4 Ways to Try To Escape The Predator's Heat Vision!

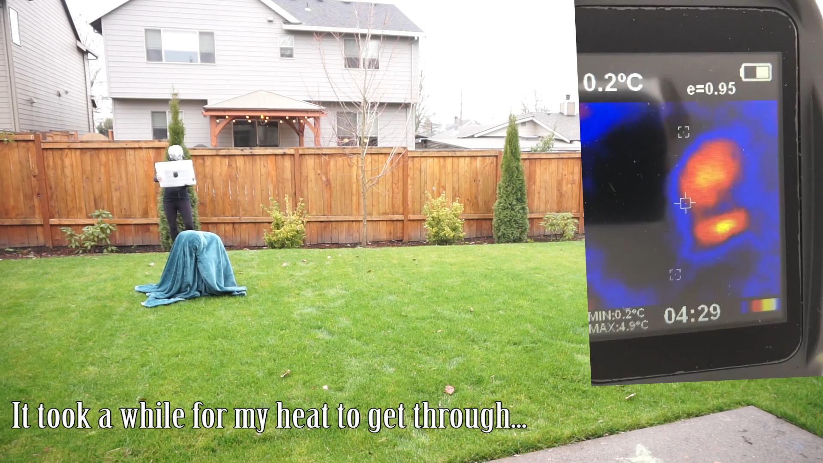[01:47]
On screen: max 4.9°C, min 0.2°C
Wait, wait. Let's see, a red, red little blob there.
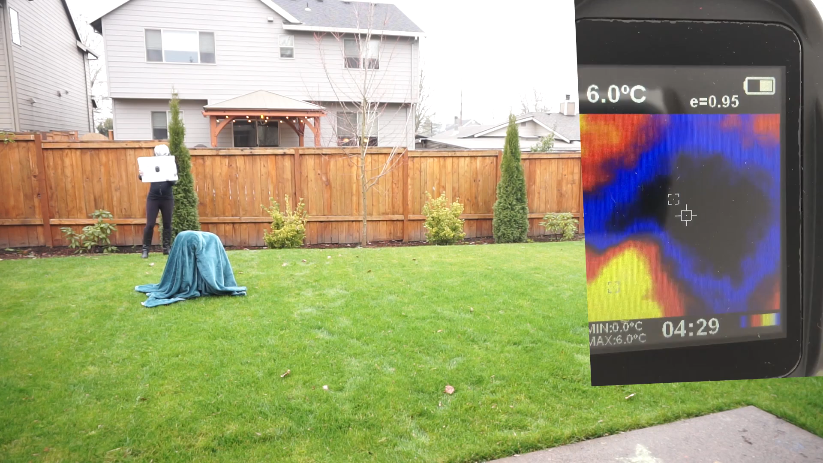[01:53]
On screen: spot 6.0°C, max 6.0°C, min 0.0°C
I think that might be good. Actually, let's see.
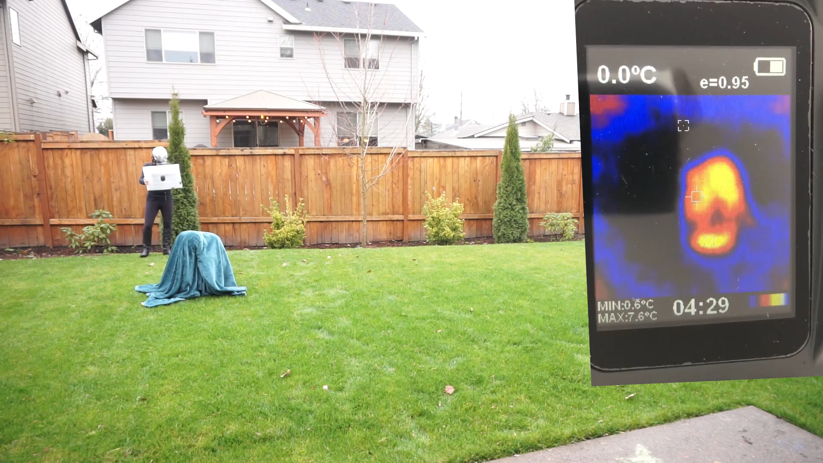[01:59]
On screen: spot 0.0°C, max 7.6°C, min 0.6°C
Well, that's a definite hot spot. Okay, yeah. She found me. Okay, she gets to shoot me now. Okay, she gets to shoot me. Is this gonna hit you?
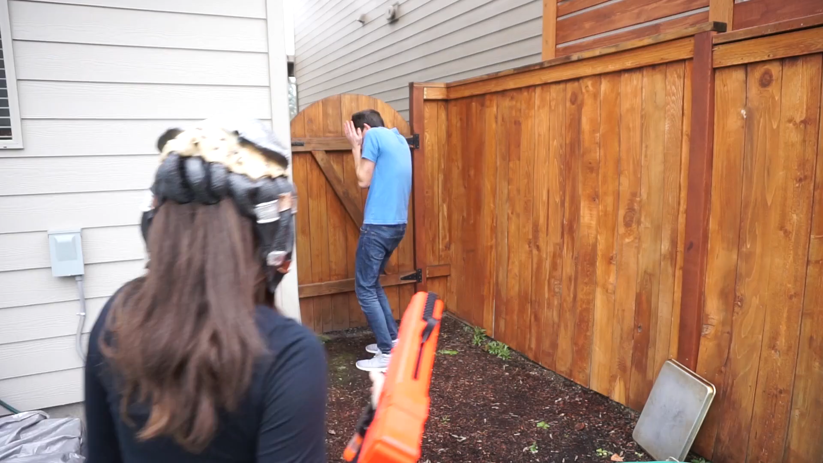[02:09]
It's there! Oh my gosh! You have to poke it! And pull it off. Forward!
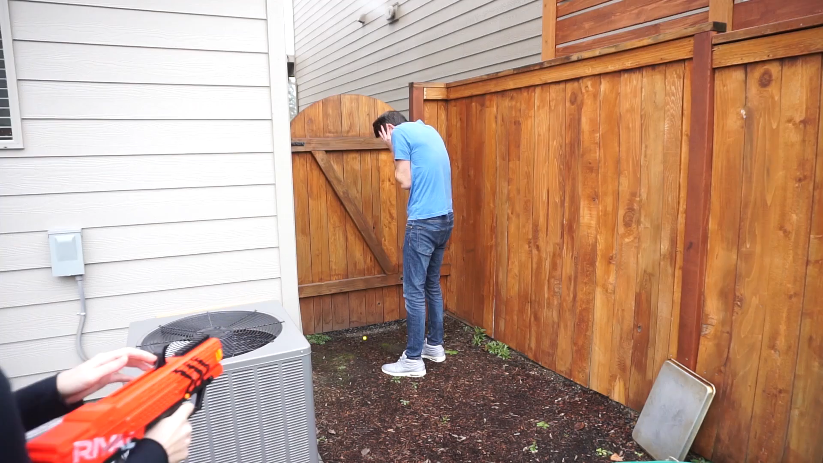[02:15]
Miss! Wait! She hasn't hit me yet. I need a better angle. Oh! Oh!
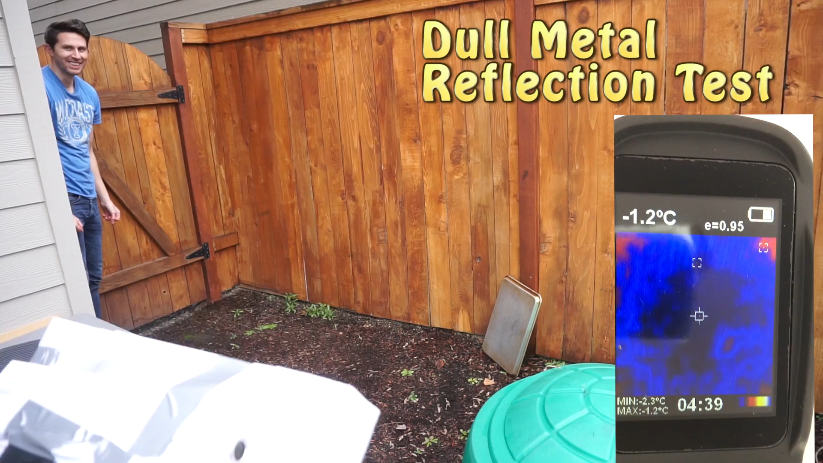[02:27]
On screen: spot -1.2°C, max -1.2°C, min -2.3°C
Okay, I'm coming over in this section of the yard. I think I see him. There he is.
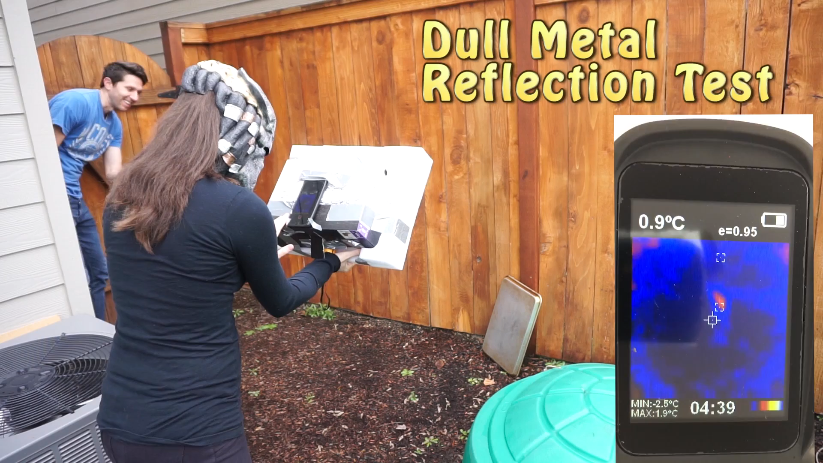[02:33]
On screen: spot 0.9°C, max 1.9°C, min -2.5°C
Oh no, she sees my reflection of the pan. Locked on.
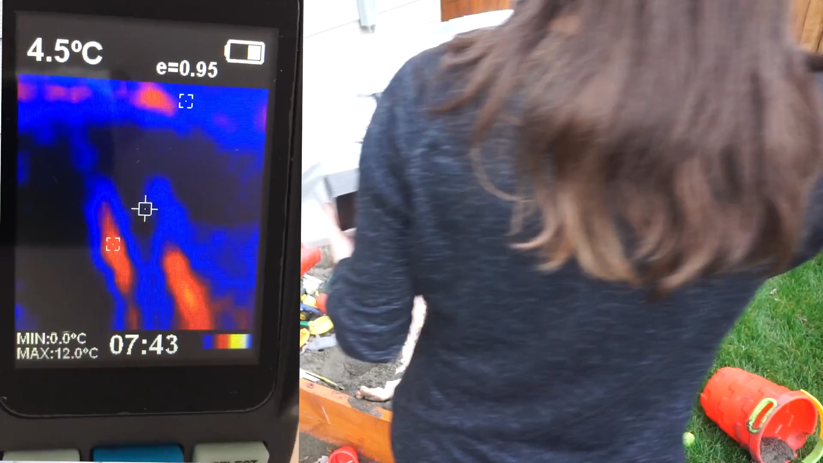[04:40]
On screen: spot 4.5°C, max 12.0°C, min 0.0°C
It sees your legs. How about now? No. No, it sees your arms and your legs, but not your torso. Well, my torso's coming. Okay, so it doesn't see where my clothes are. Get out of there. Okay.
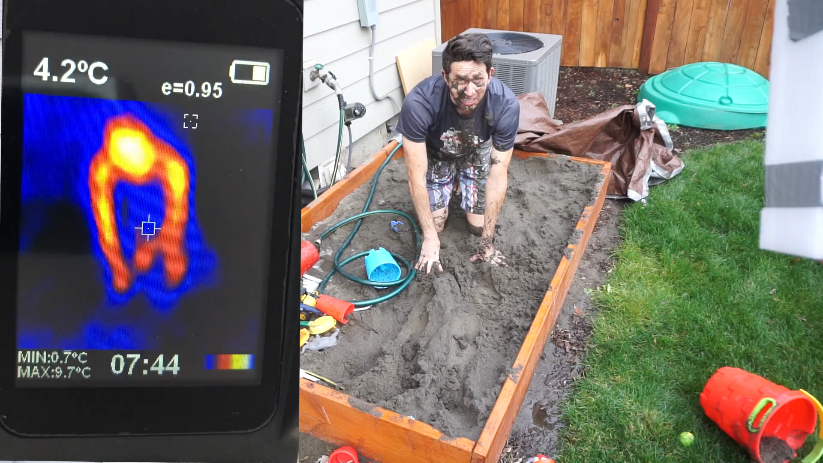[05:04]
On screen: spot 4.2°C, max 9.7°C, min 0.7°C
Okay, so it didn't see where my clothes were because my clothes got cold enough, but it saw wherever my skin was.